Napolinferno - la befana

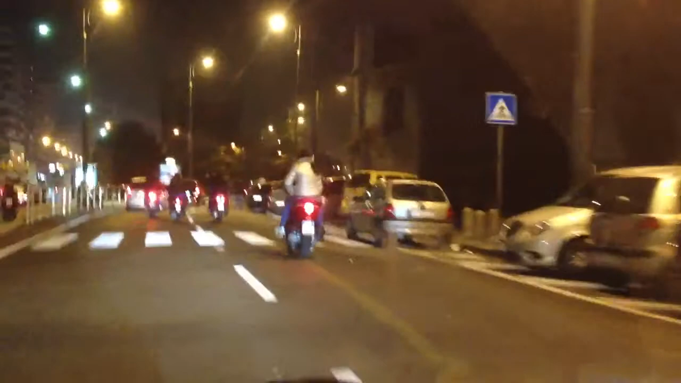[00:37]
cavallo, parcheggiatori abusivi, c'è di tutto,
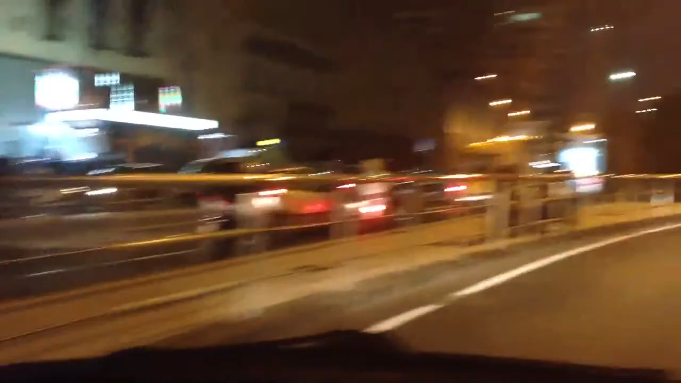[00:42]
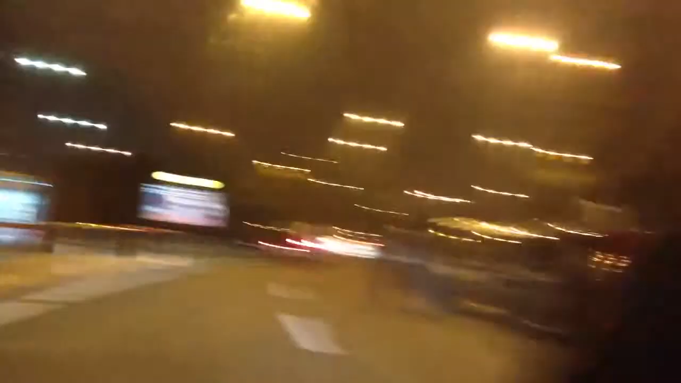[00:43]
c'è di tutto tranne le
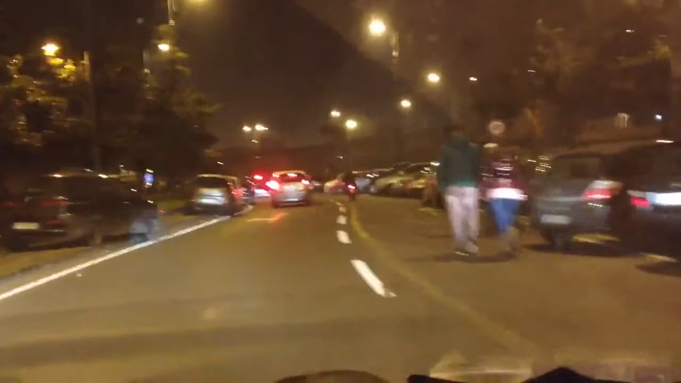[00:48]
forze dell'ordine e quindi chiaramente c'è il traffico, macchina e marcheggiatori qui non l'ho mai vista, mai, non l'ho mai vista